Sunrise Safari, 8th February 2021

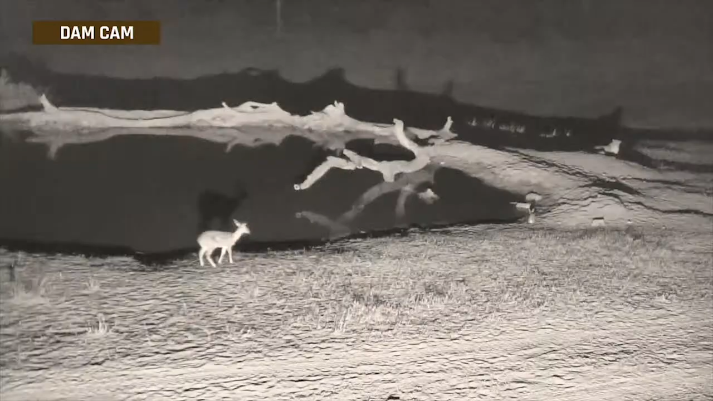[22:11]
And all we were able to do was to get a 30-second refreshing JPEG out of that camera.